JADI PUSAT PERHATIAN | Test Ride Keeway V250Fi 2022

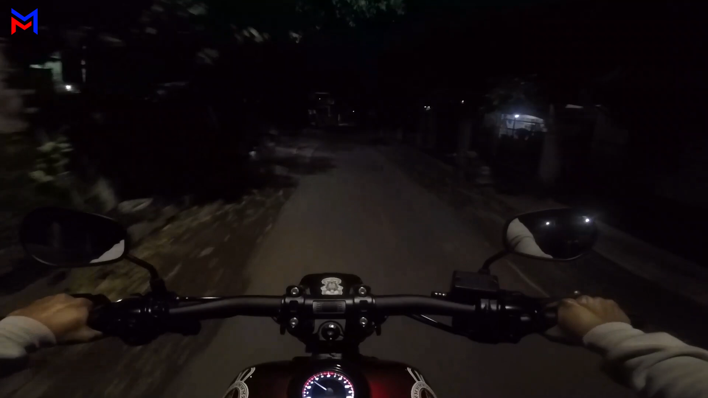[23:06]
untuk sorot lampunya ya semoga di GoPro saya ini
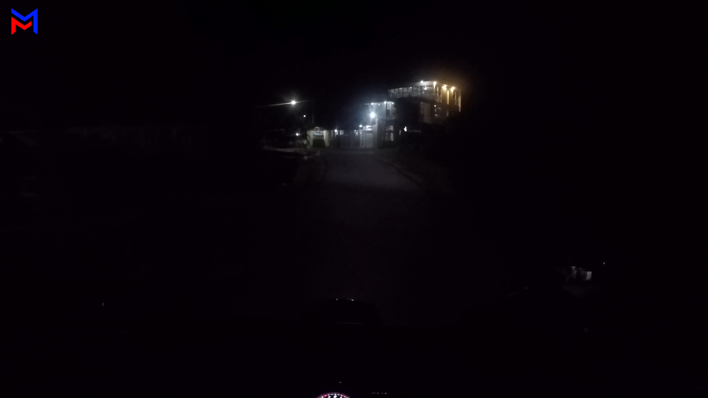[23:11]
cukup terlihat, karena kalau di pandangan saya pribadi itu cahayanya lebih mengotak sih, kotak, lebar, dan juga lumayan fokus. Tuh, lumayan sih.
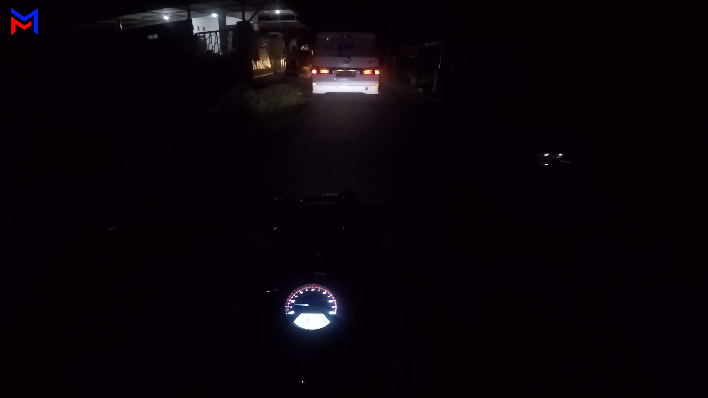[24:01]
Dan kalau kita lihat ini speedometernya lumayan terang dan sangat jelas ya. Cuman karena posisinya di bawah seperti ini, jadi kalau kita mau melihat info speedometer harus lebih menunduk seperti ini, karena terbiasa ada di bagian sini ya.
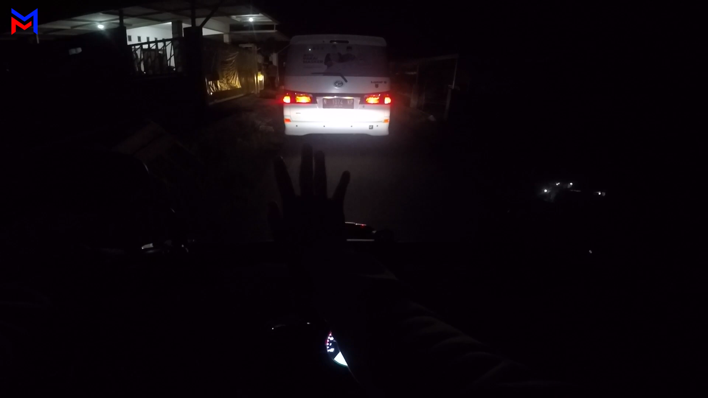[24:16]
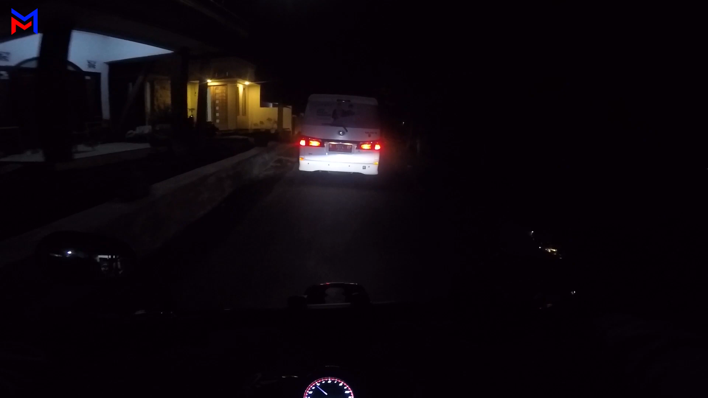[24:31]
Kalau terpantul sama mobil itu kelihatan ya, terang banget. Dan untuk nyala AC-nya tuh terang banget ya. Dan mohon maaf, ini karena saya pakai sandal ya. Karena ini coba sebentar aja di dekat-dekat rumah.
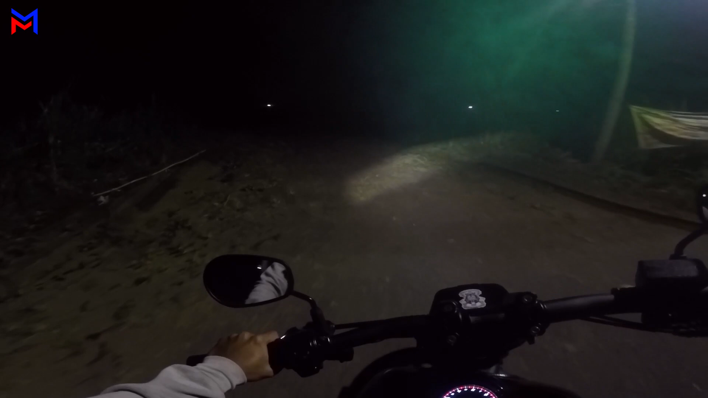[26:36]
Nah, kalau kita lihat ya, seperti itu nyalanya. Semoga kalian kelihatan. Dan untuk lampu jauhnya seperti ini.
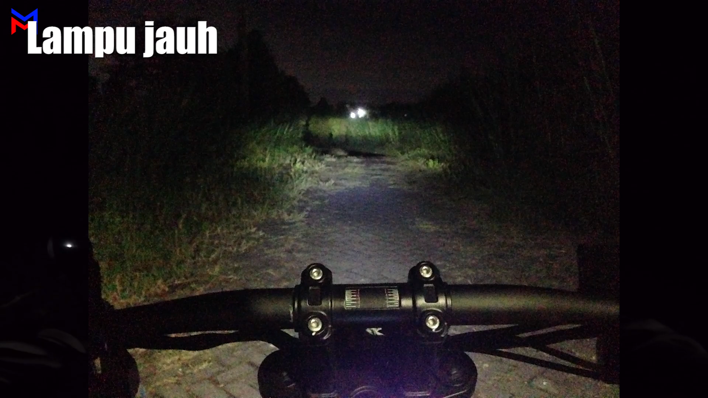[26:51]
Tuh. Tahu kan bedanya? Dan ini nyalanya bergantian ya.
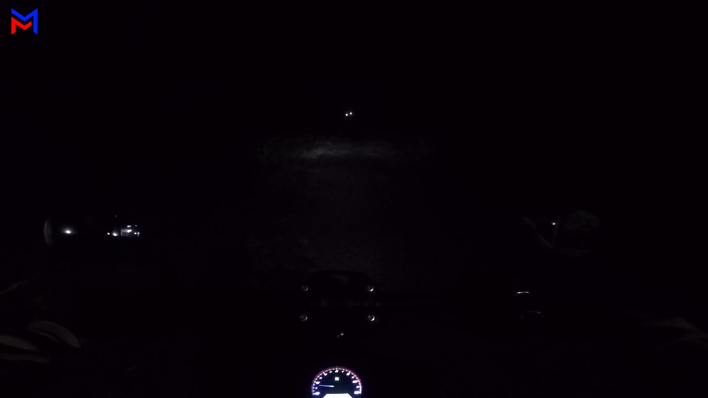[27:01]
Jadi tidak langsung dua gitu kalau misalnya kita menyalakan lampu jauhnya. Jadi kalau lampu dekat ya lampu dekat aja yang hidup, kalau lampu jauh lampu dekatnya yang mati. Kalau di motor pada umumnya itu kan bisa dua-duanya ya, kalau ini salah satu.